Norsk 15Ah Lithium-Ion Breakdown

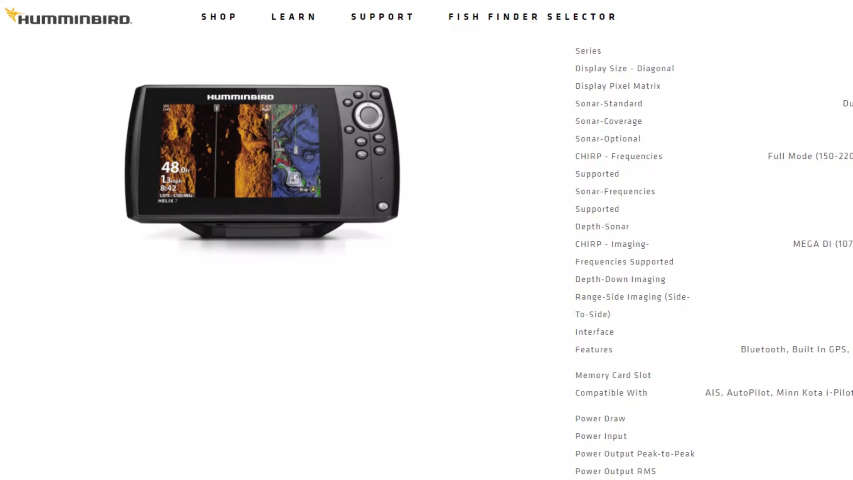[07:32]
the operating voltage for your helix um
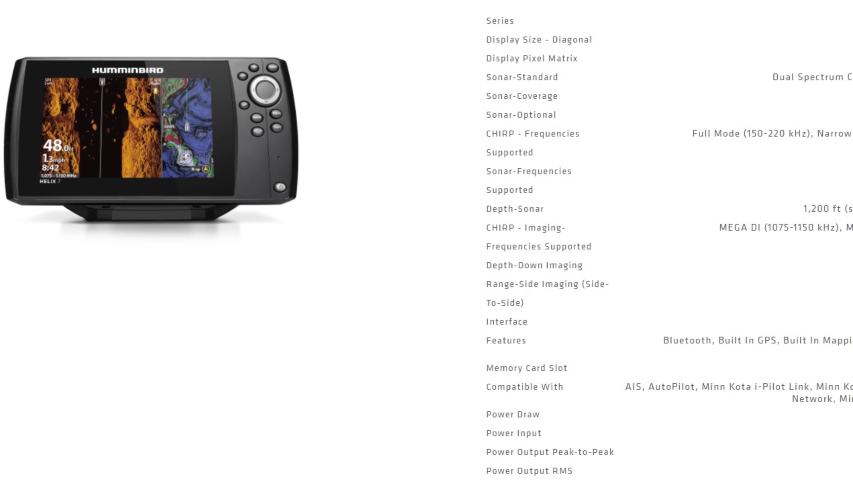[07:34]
seven is between 10.8 volts and 20 volts so we want to see how long this battery will